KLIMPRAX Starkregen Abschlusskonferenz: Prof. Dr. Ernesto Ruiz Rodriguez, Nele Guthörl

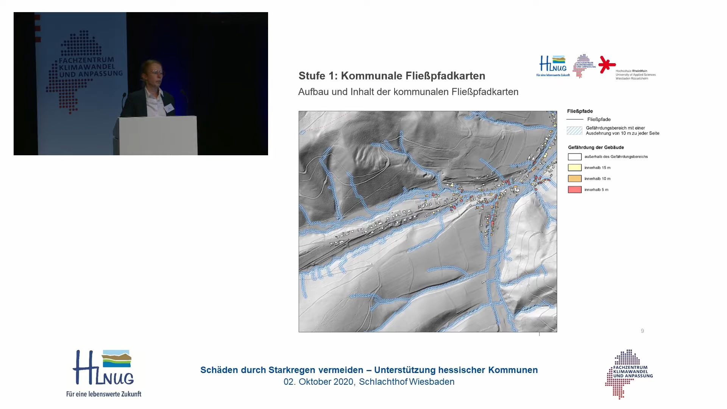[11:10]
um dann, wie das hier dargestellt ist, die Fließfahrtkarte mit einer einfachen GIS-Routine ermitteln zu können. Zusätzlich haben wir die Gebäude nochmal eingeteilt in Gefährdungsklassen mit aufgenommen, also je nach Abstand zum Fließfahrt innerhalb von 5, 10 oder 15 Meter farblich gekennzeichnet. Als nächstes dann, wie schon erwähnt, die landwirtschaftlichen Nutzflächen. Das Ackerland ist in den Farbtönen gelb bis rot dargestellt, da es natürlich stärker gefährdet ist und das Grün- oder auch Gartenland oder zum Beispiel auch Streuobstwiesen, die in den Artgestaden so enthalten sind, sind eher geringer gefährdet und deswegen in verschiedenen Grüntönen dargestellt.
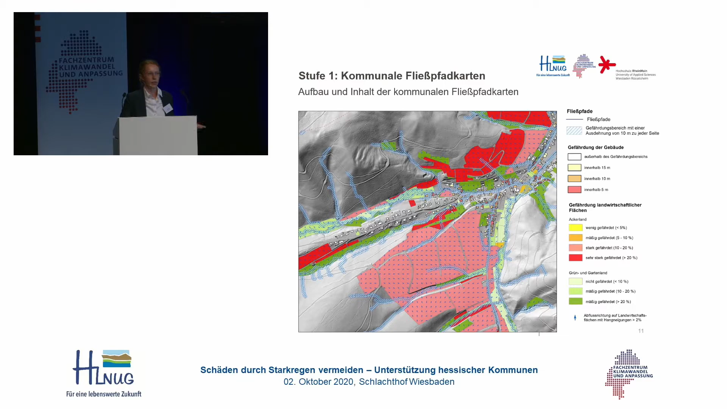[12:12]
Man sieht es aus der Entfernung jetzt hier wahrscheinlich nur als kleine blaue Punkte, aber später in der groß aufgelösten Karte ist das dann sehr gut zu erkennen. Von wo das Wasser von den Landwirtschaftsflächen oder in welche Richtung das Wasser dann eigentlich abfließt.